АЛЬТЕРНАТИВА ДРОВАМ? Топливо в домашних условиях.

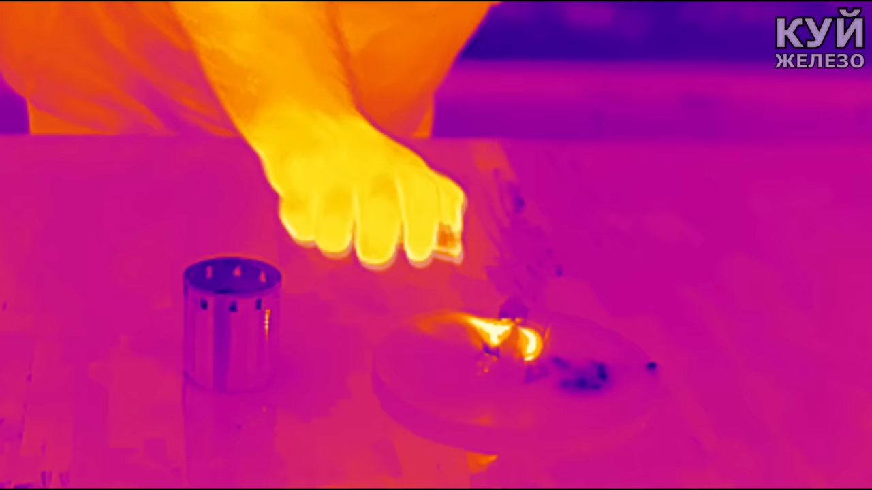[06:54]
Маленький кусочек, по объему примерно как таблетка, горел также примерно 10 минут, но с гораздо большей теплоотдачей.
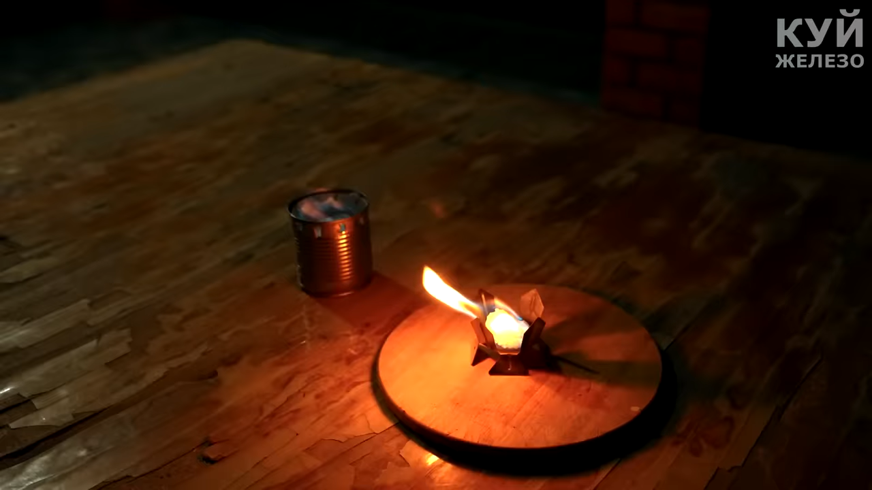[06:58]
Большой кусок в консервной банке.
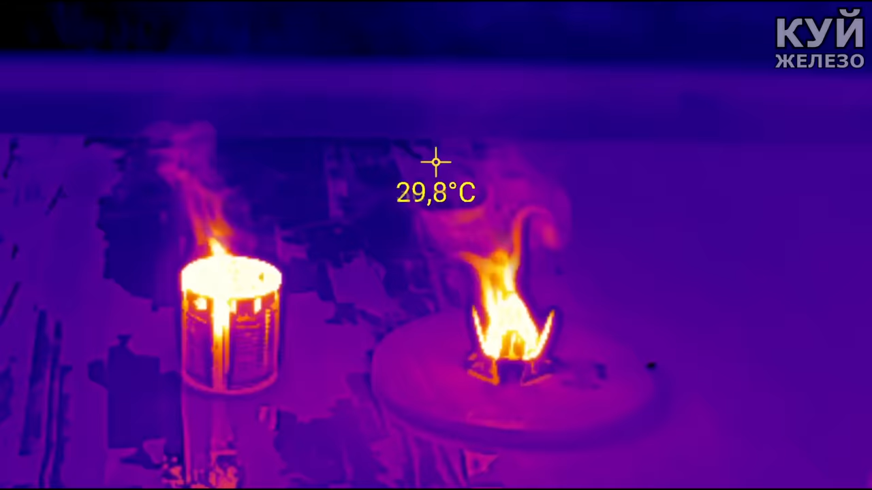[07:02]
On screen: spot 29.8°C
Я не дождался, пока он выгорит весь. Через 40 минут я его потушил. Но по ощущениям, он горел бы еще столько же.